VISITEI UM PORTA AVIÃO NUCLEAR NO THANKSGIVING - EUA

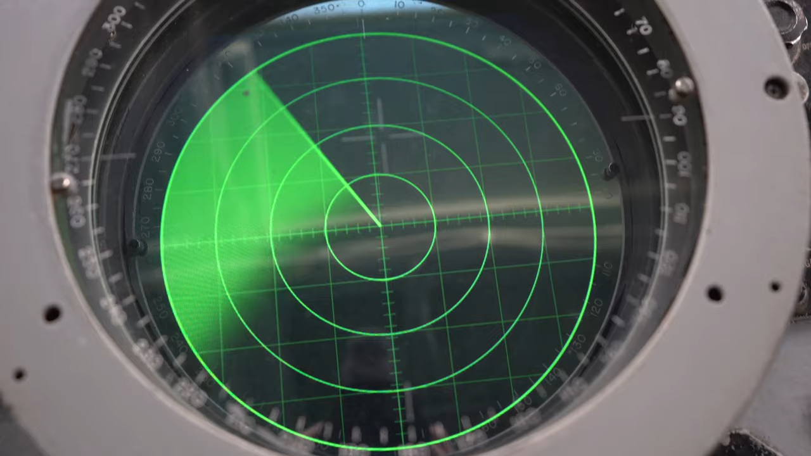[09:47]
Olha isso, o GPS deles. Tá mostrando aqui, será? Deve ser ali, né?